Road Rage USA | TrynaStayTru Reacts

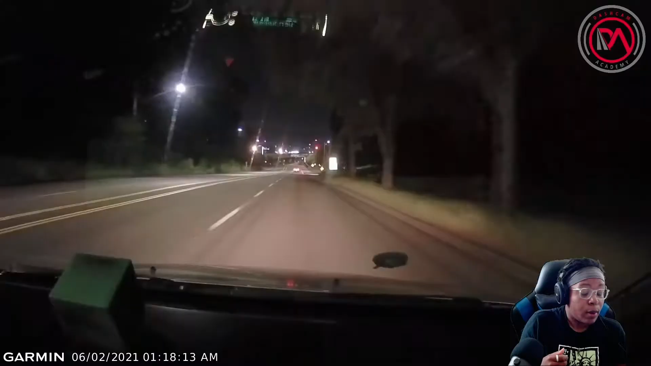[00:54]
Wait. Oh shit, hold on. Run that hole back. I'm sorry.
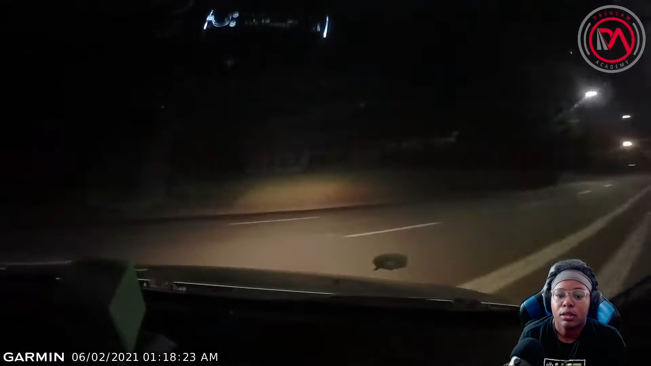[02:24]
Oh, it sounded like they did. I thought they... Oh, no, you're going after they ass. Go ahead. Get that license plate. They're fucked. Yes, sir. Yes, sir. Now they trying to speed off all fast and shit. Nah, we got you.